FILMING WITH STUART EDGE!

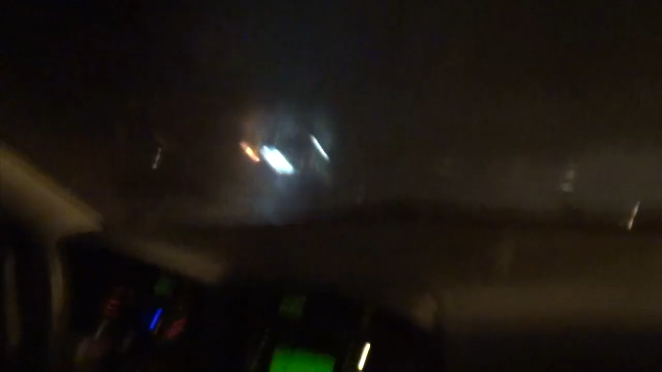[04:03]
We're in the car going to some food and can't see a thing out the window because it's so cold out. Goodness. You got me an egg. This wasn't my friend.